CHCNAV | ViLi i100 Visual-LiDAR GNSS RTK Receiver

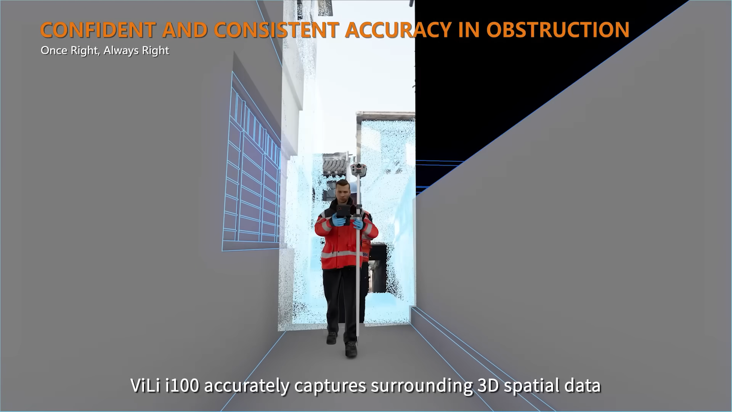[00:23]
Vili i100 accurately captures surrounding 3D spatial data in GNSS-obstructed environments, intelligently analyzes satellite signal paths and auto-filters multipath errors caused by obstruction or reflection.
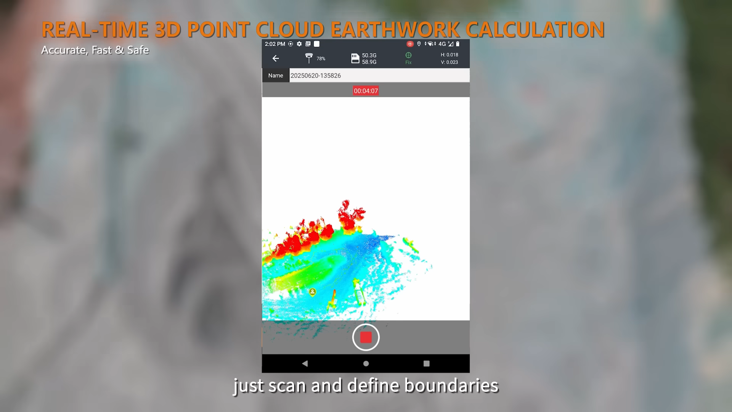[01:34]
just scan and define boundaries to get 99.98% accurate cut, fill results instantly on-site.